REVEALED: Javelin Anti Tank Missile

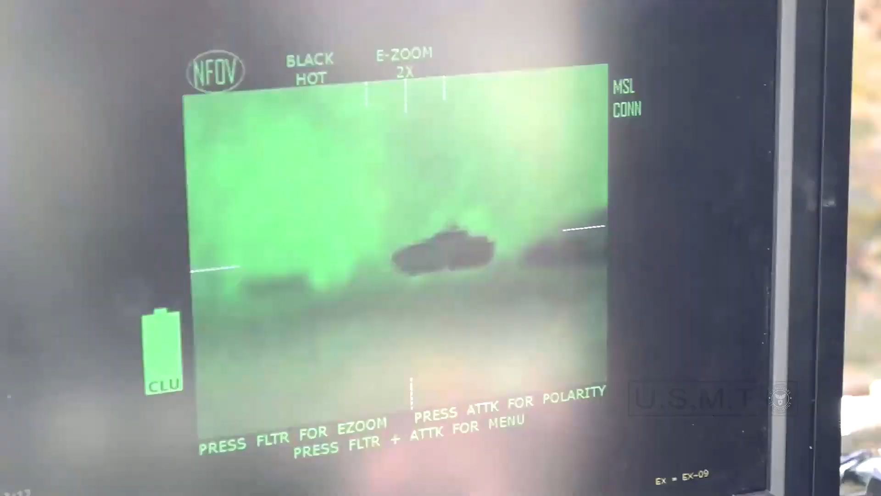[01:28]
Javelin's long-wave IR seeker enables it to engage in obscurance and reduce visibility and resist countermeasures.